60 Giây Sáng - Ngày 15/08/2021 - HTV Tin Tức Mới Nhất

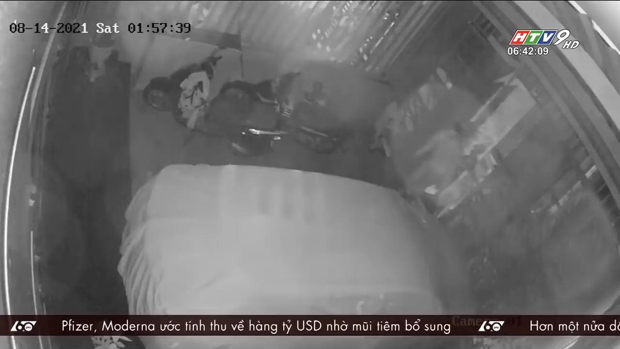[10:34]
trong sân Sau đó chúng tiếp tục bẻ khóa cửa chính đột nhập vào trong nhà Tại đây cả hai lục tung đồ đạc tìm kiếm tài sản Lúc này gia đình bị hại đang ngủ say nên không phát hiện Hai tên trộm đã lấy đi nhiều tài sản gồm một xe máy, một điện thoại, một cà vẹt xe ô tô Hiện công an phường Hiệp Thành đang tiến hành trùy bắt hai tên trộm